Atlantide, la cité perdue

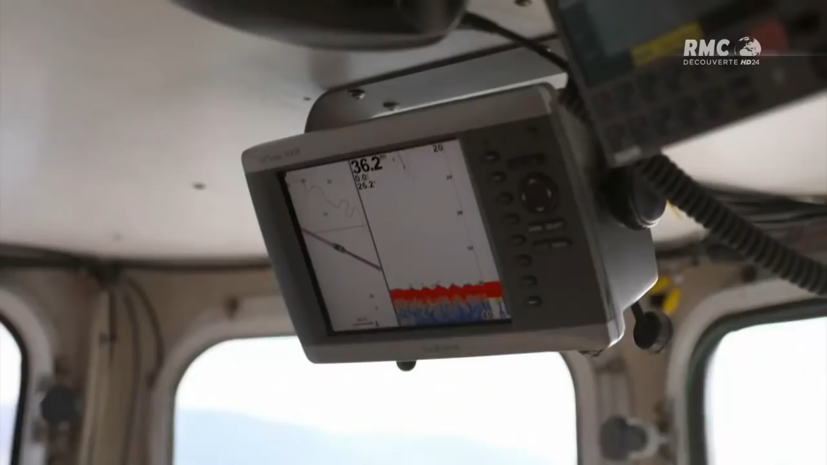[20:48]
Ils guettent tout relief anormal au fond de la mer.
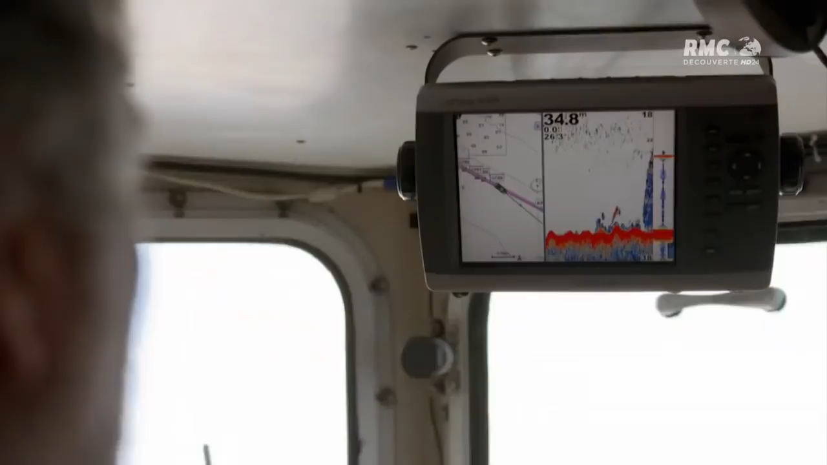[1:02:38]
On screen: depth 34.8 m
Une anomalie apparaît. Un relief sur le fond marin.
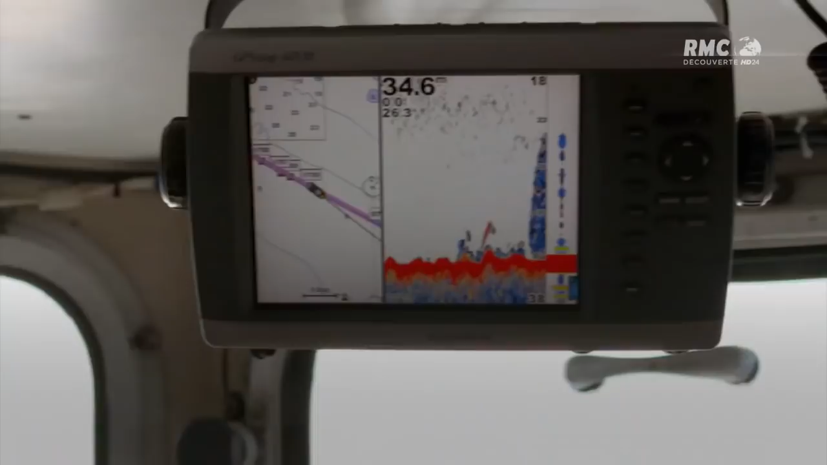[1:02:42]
Le bâtiment filmé par Pantera ? On y est. Vraiment ?
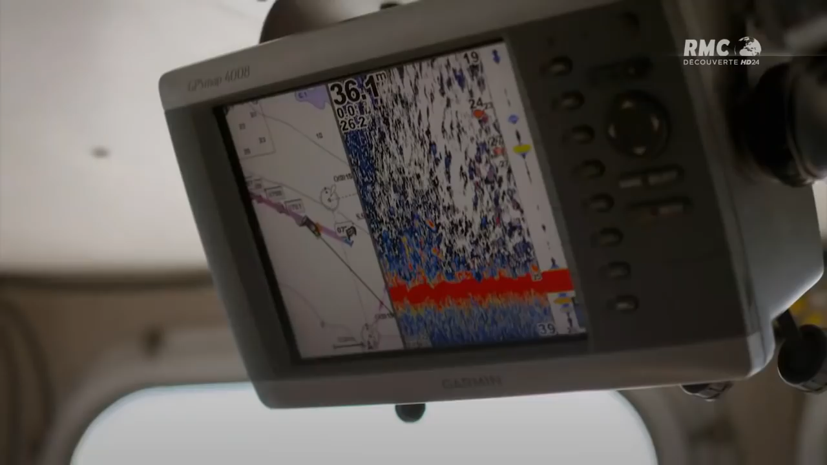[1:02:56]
On screen: depth 36.1 m
Et beaucoup de poissons. Ok, je préviens les plongeurs.
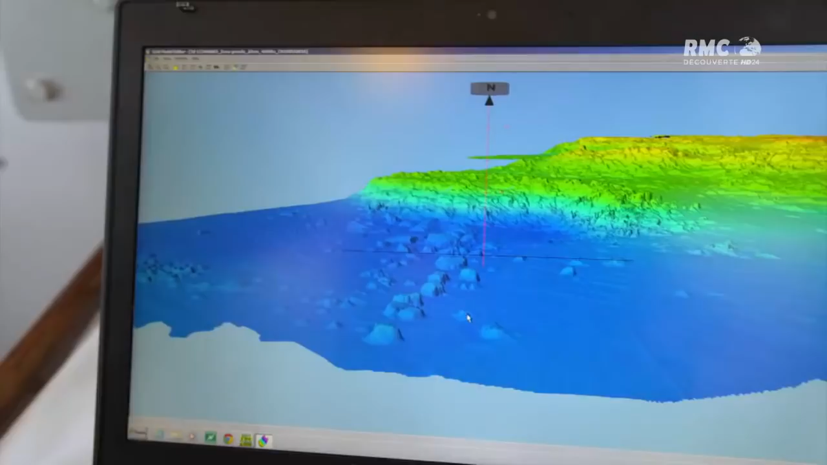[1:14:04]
Je vois quelque chose qui file tout droit.
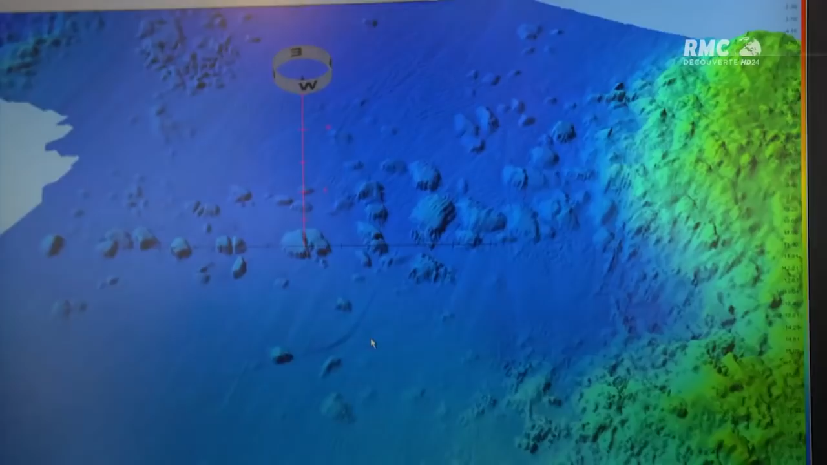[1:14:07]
On dirait une rangée de blocs, un brise-lames ou un quai.